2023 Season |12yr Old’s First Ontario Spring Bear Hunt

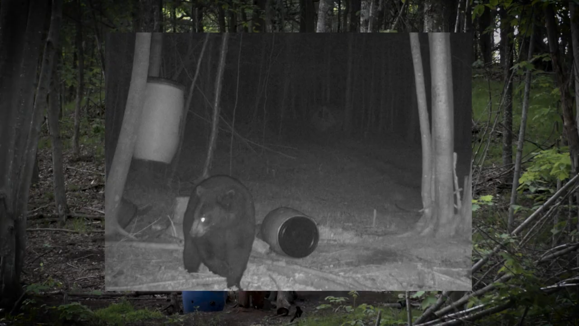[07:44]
With August primed and ready to take a crack at her bear, we set up late afternoon on the spot.
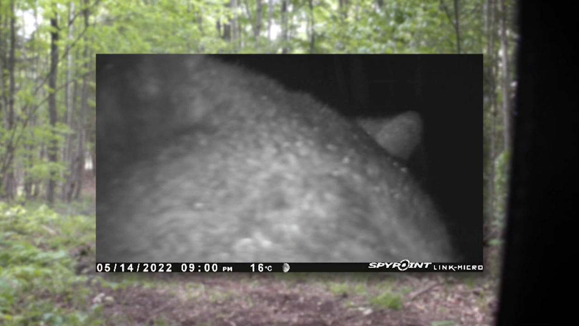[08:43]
Although this bear was coming in literally at the end of legal light, Luckily, the days were getting longer. Is your heart going to bump out of your chest if a bear comes?